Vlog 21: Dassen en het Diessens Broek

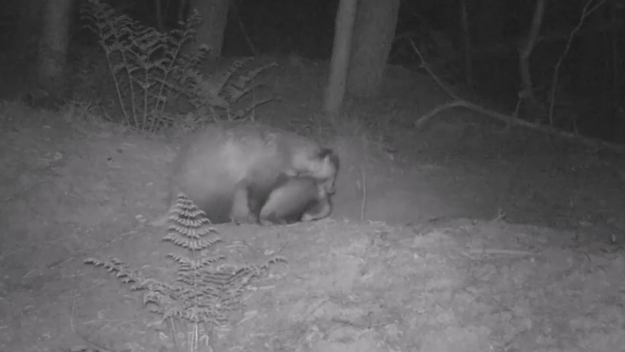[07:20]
Het ziet er naar uit dat er volgend jaar ook weer jonge dassen zijn. Het ziet er naar uit alsof het een paring is. Twee dassen op elkaar. En degene die er bovenop zit, waarschijnlijk het mannetje, is bijt bij het vrouwtje in de nekvel.